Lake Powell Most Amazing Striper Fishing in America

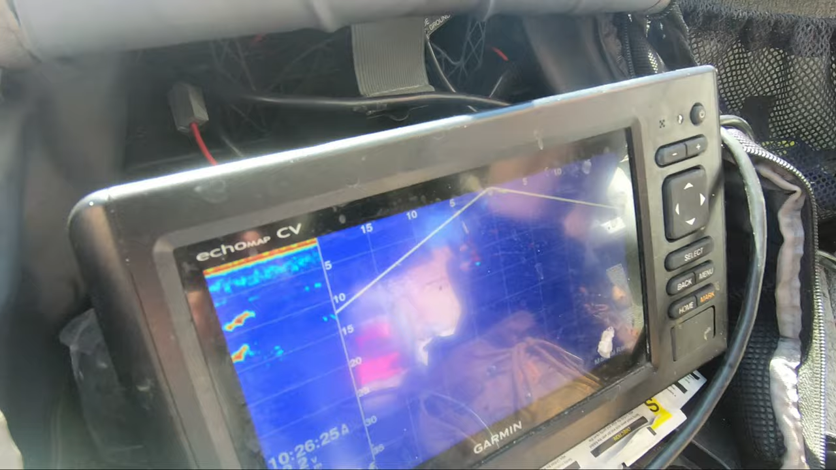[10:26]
The little green dot with a red trail is him.
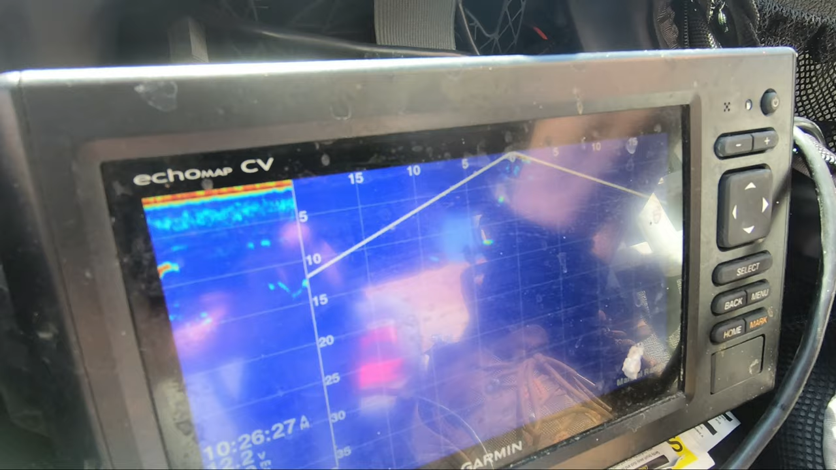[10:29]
Now, there's a fish. It's coming. It's coming aggressive. It's coming aggressive.
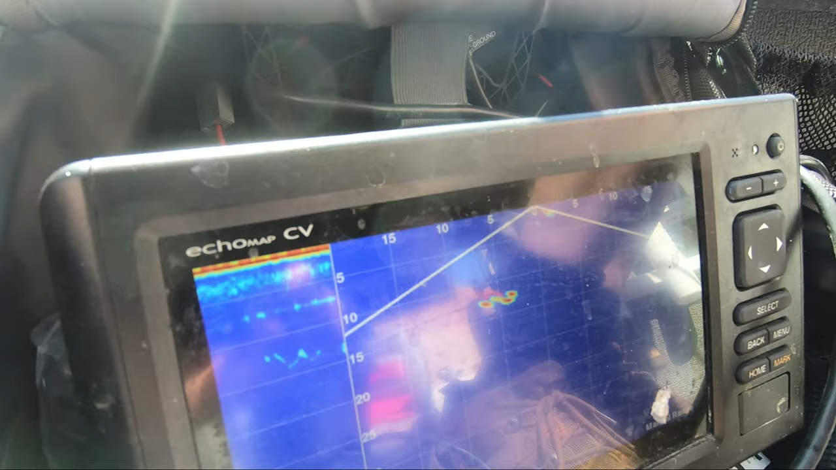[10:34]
Oh, he's got three on him. Just got a hit. Just got a hit.
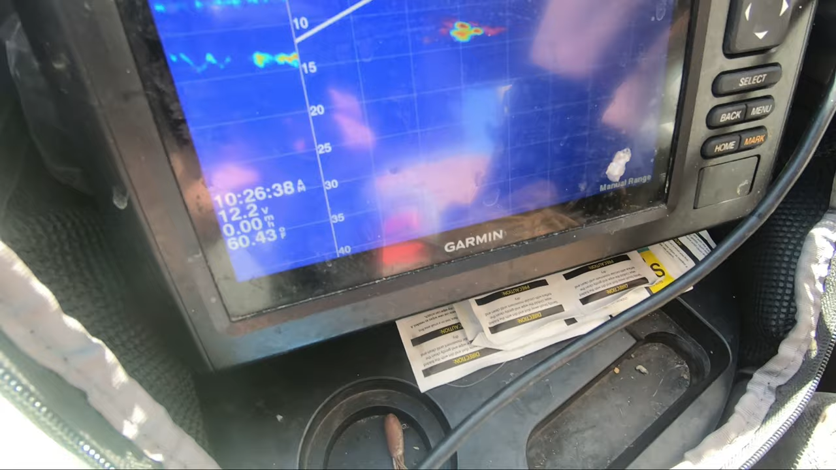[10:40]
So he's that red one with the tail. Here comes another one. You guys see the fish coming from every direction there.
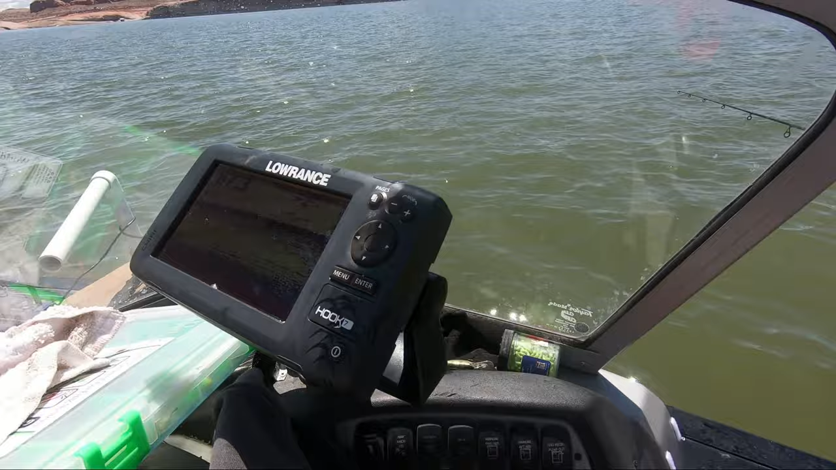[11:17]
Just 15, as you can see on top there. Got him. Got him. Just like that, guys.
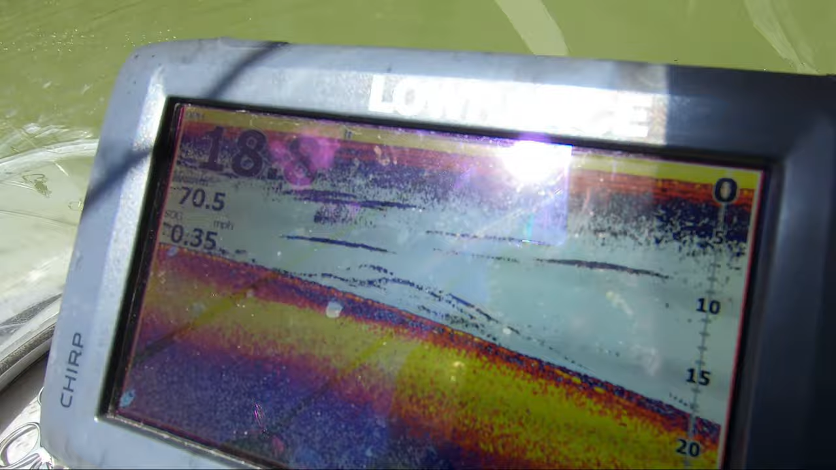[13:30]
On screen: speed 0.35 mph
Look at how many fish are there, guys. We have hundreds of fish down there. Yep.